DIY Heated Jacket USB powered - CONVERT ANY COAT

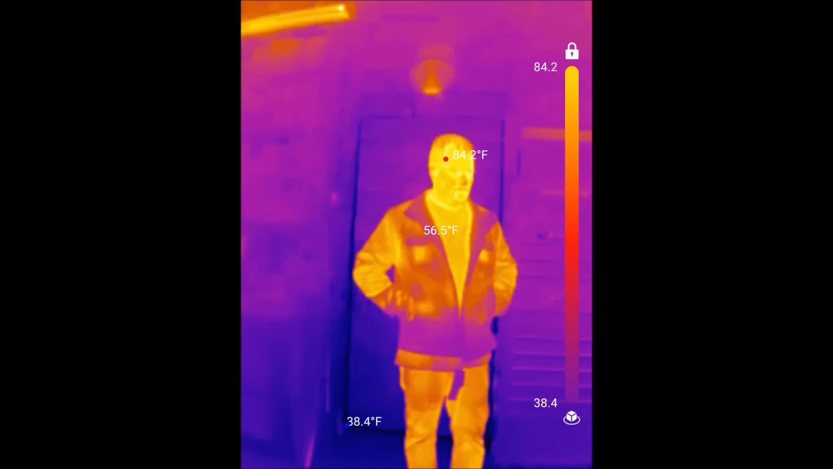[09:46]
The arms and the sleeves are 40 degrees.
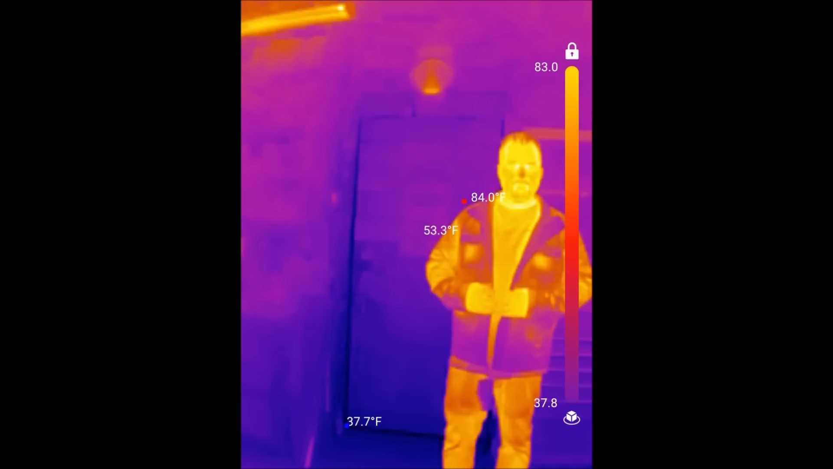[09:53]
Just because it's been sitting out in the shop. But, oh, yeah. You can feel the pockets are warm where I put those things.
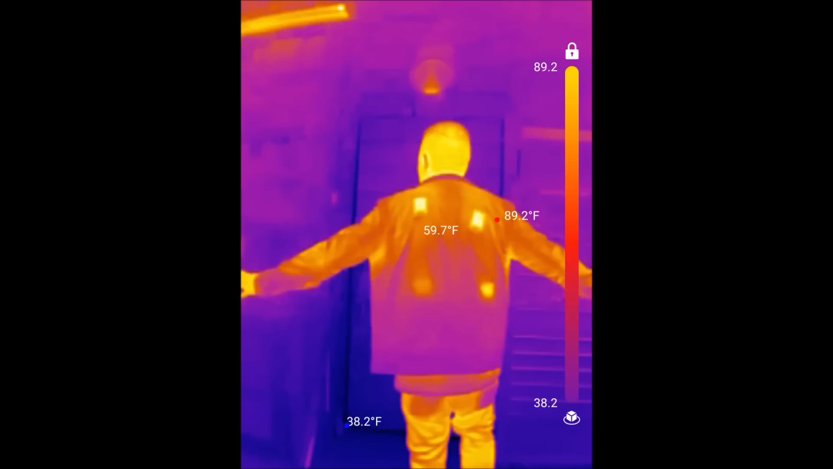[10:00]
On screen: spot 59.7°F
And you can feel it just, you push it against your body. And feel it against the shoulder blades. Well, that feels great. What do you think of that?